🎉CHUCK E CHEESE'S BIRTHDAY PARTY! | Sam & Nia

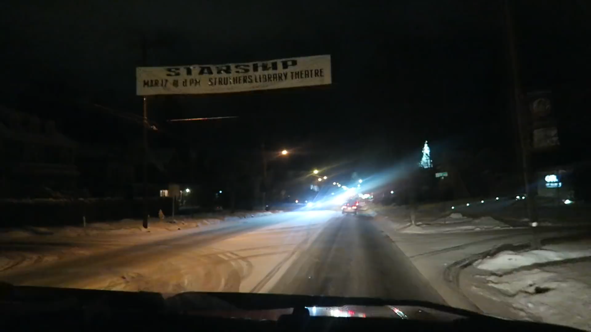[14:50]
Here it is. This is what it looks like at night.
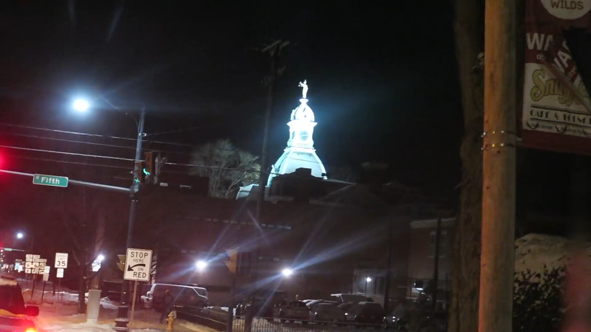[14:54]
Do we have any fans in Warren, Pennsylvania? That's where this guy's moving to. I'm kind of scoping out. It looks a lot like Terrell. It's really interesting.
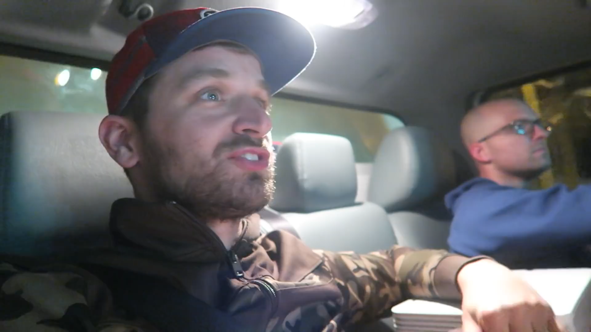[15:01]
Like a lot of the same places and stuff. They got Super Walmart, which is the biggest thing.
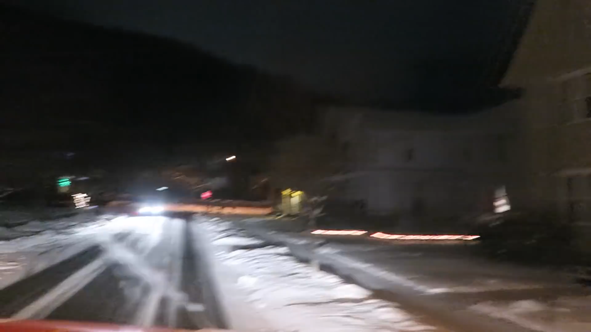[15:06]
Yeah, how beautiful it is, man. It's so cool out here. There's a massive mountain right here, right in front of his house.